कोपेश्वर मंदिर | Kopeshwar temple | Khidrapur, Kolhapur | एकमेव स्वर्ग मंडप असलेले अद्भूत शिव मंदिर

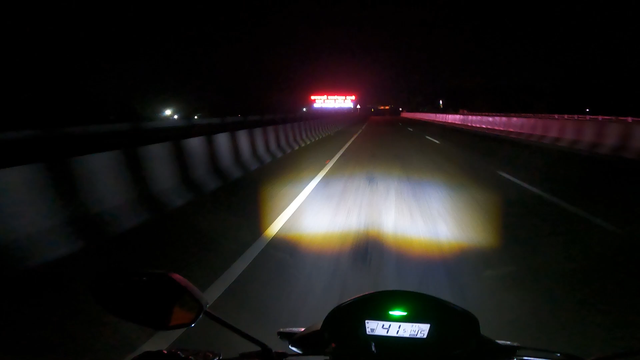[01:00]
कणकवली नगरपंचायत आपले सहर्ष स्वागत करत आहेत. कणकवली नगरपंचायत ना, हा सगळा जो बोर्ड आहे ना थोडासा असा टिल्ट आहे, म्हणजे मागच्या साईडला खाली बसला आणि वरच्या साईडला असा वर गेलाय.
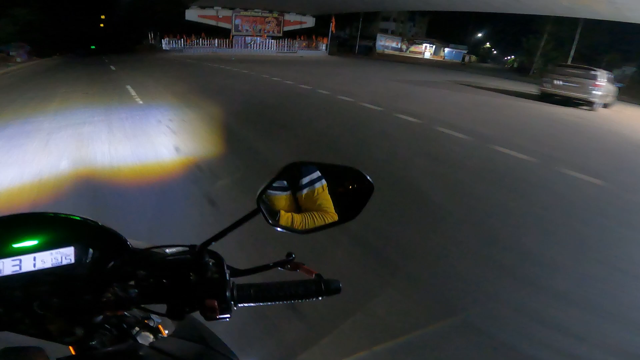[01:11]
हर हर महादेव महाराज, छत्रपती शिवाजी महाराज चौक कणकवली. कणकवलीच्या हायवेच्या सगळ्या ज्या लाईटी आहेत ना, त्या सगळ्या लाईटी बंद आहेत,